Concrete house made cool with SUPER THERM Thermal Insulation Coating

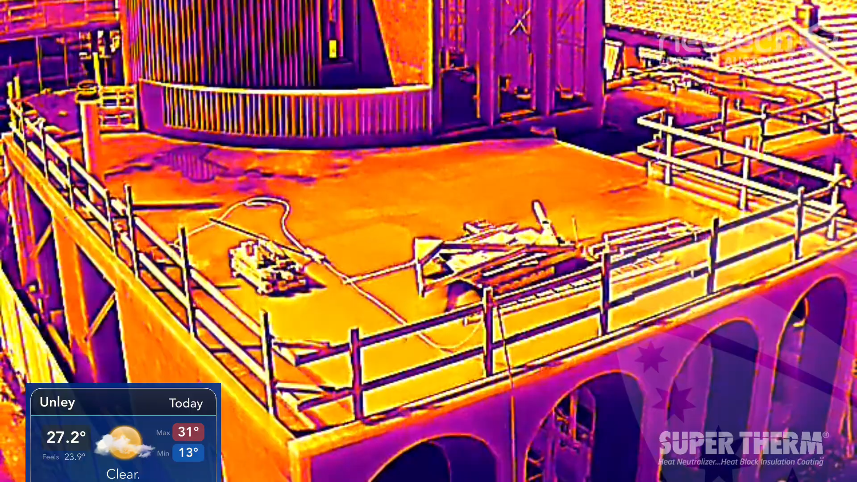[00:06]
Supertherm blocks 96% of the solar heat, ensuring that that thermal mass does not get hot.
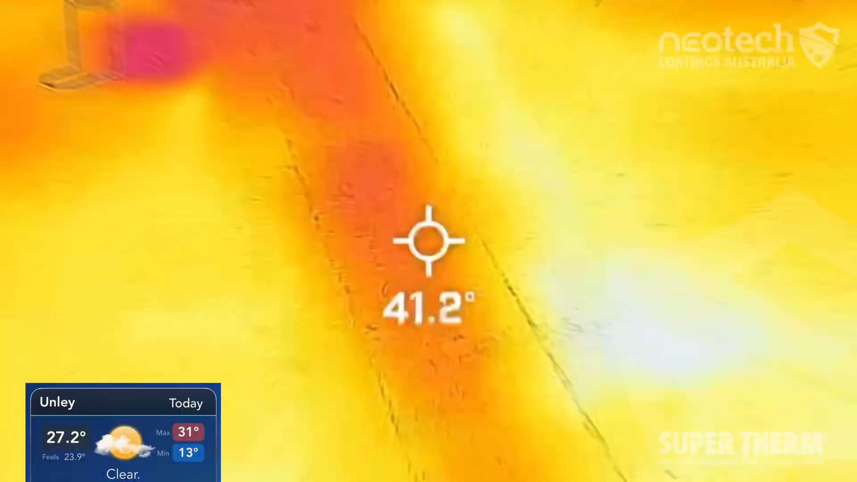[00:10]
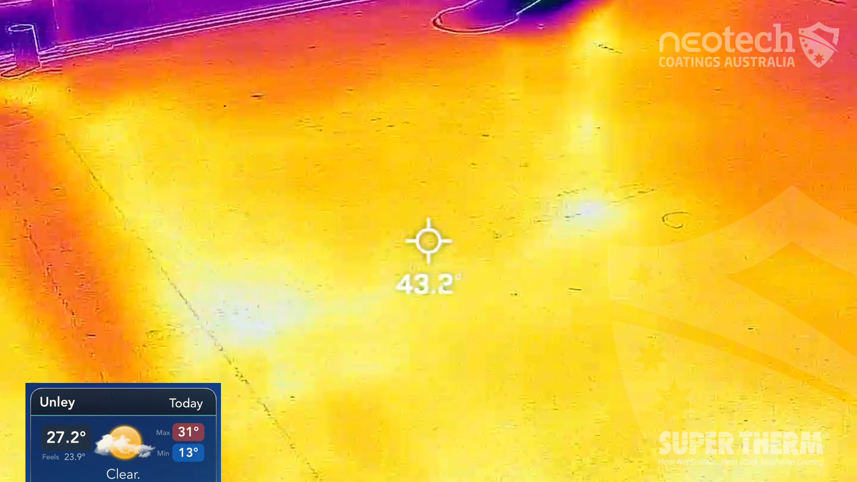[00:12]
So on a 27 degree day, we apply supertherm over a concrete house in South Australia and as you can see it's over 40 degrees.
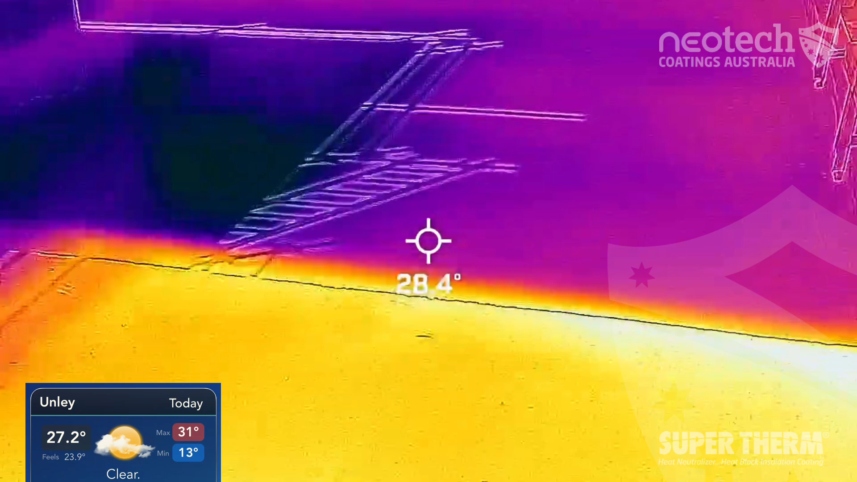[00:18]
The recently painted supertherm section is in the high 20s, yet it's not fully dry and will actually get a lot cooler.
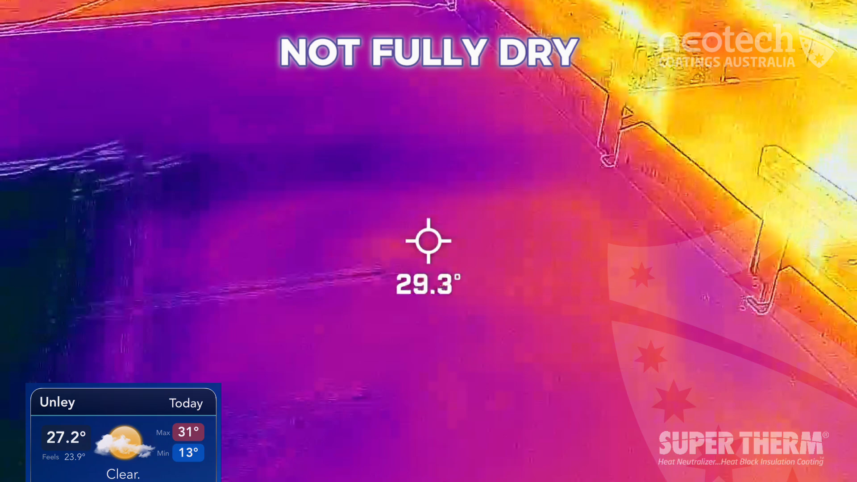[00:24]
In the shadow section, you can see it does drop into the 22, 23 degree mark.
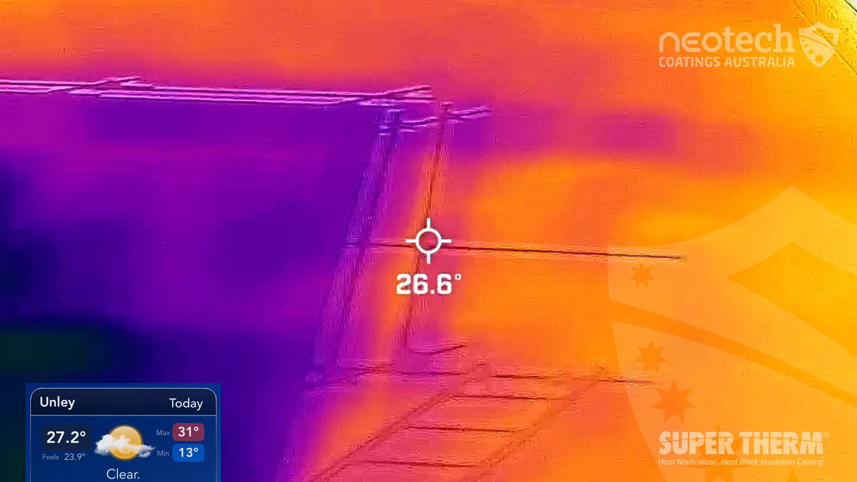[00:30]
When you head over to the unprotected section that's still around 24,
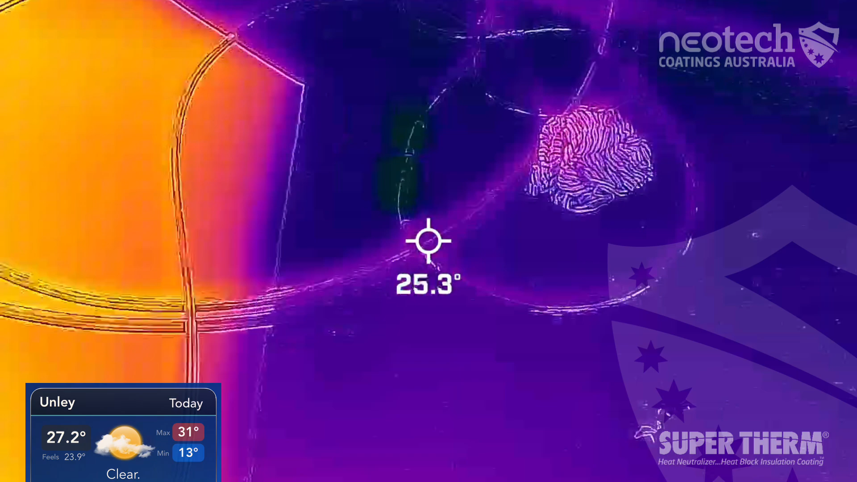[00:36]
25, but you can see how much solar heat is being absorbed into the thermal mass of the concrete when it's not protected.
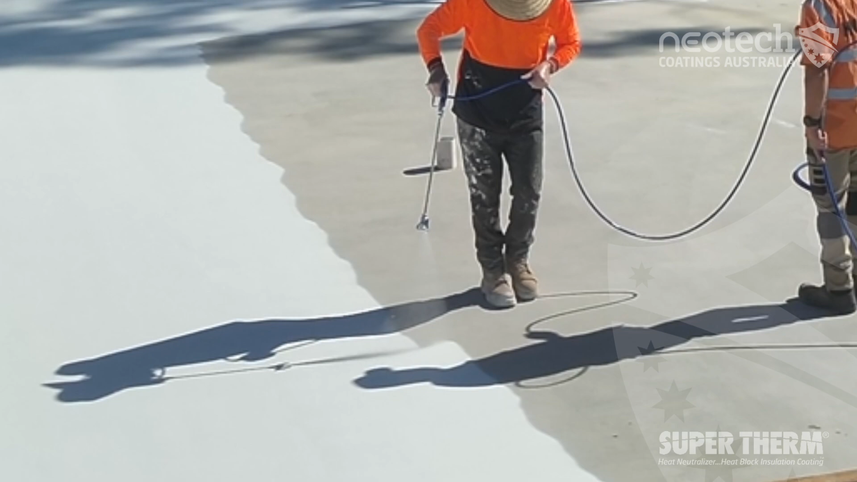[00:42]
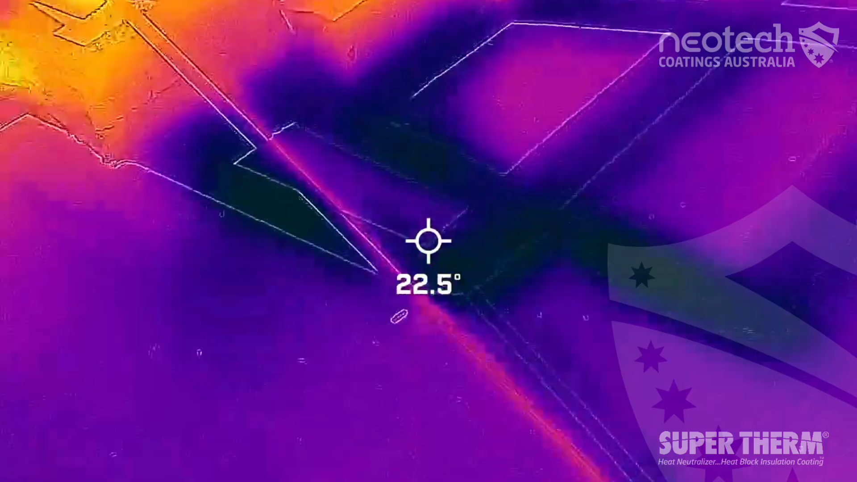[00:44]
So the key here is to block the solar heat load from penetrating into the surface,
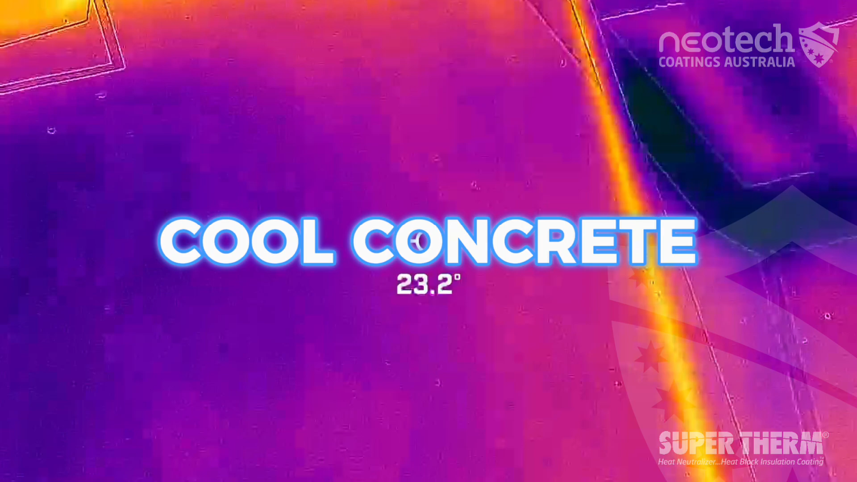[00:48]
therefore you'll end up having concrete that's actually below ambient temperature.
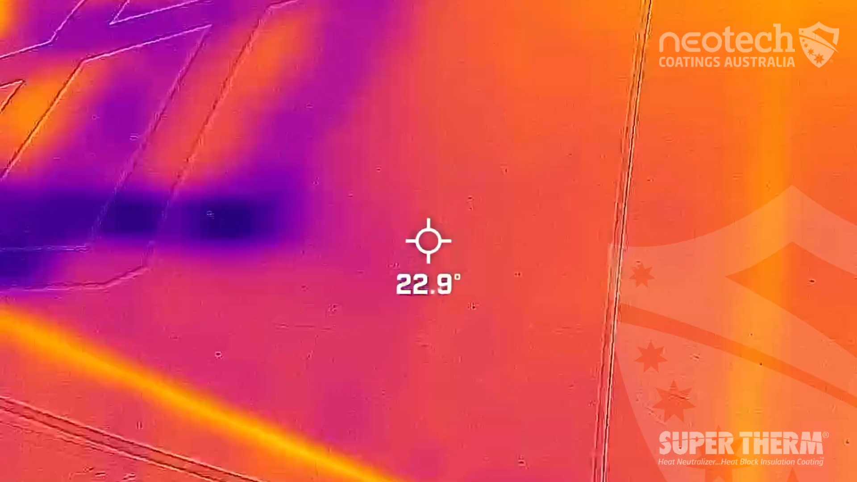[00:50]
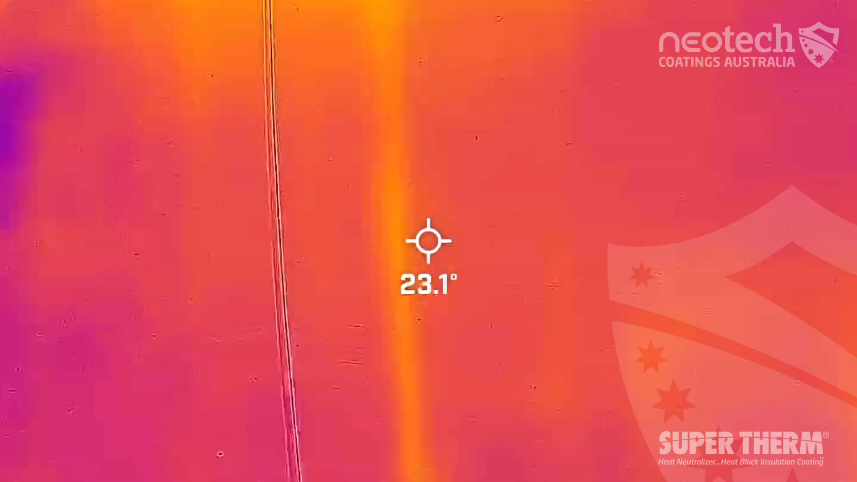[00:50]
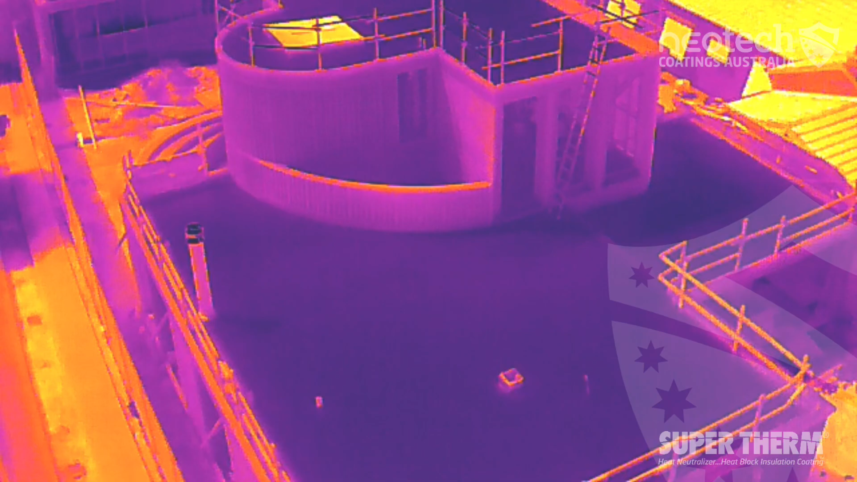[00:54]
When we compare supertherm roof with your surrounding material, you can see how much cooler by more than 50% in some instances.